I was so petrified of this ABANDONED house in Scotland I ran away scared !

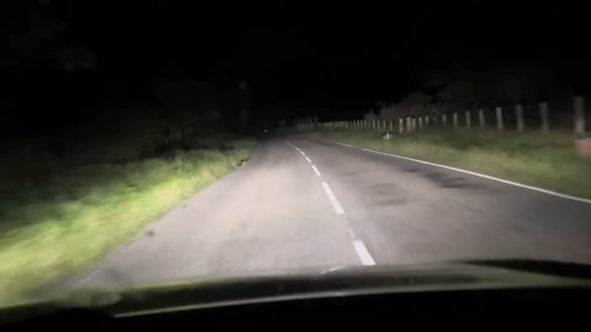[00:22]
What's that at the side of the road? Look. Pine marten. Oh my God, they are really rare. So yeah, that jumped out in front of me, which was really cool.